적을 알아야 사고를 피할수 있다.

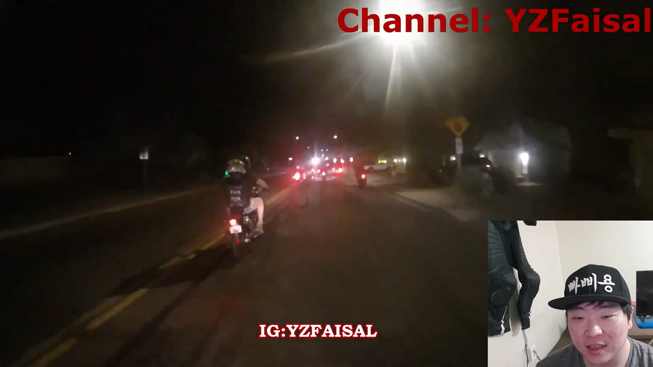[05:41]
야간 주행인데 뭐지 넘어졌다 뭔가 도로에 물인지 그죠 기름인지 아스팔트인지 뭔가가 묻어있어요. 예 밟고 쓰러졌습니다. 아 물인가 기름인가 모르겠네요. 조심해야 됩니다. 자 다음 영상은